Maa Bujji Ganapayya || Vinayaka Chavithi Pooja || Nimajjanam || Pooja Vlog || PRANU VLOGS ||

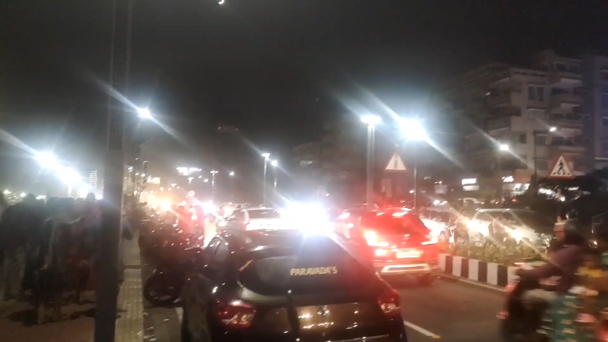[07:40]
సో క్రౌడ్ అనేది కూడా చాలా ఎక్కువ ఉంది చూడండి, ట్రాఫిక్ అన్నమాట.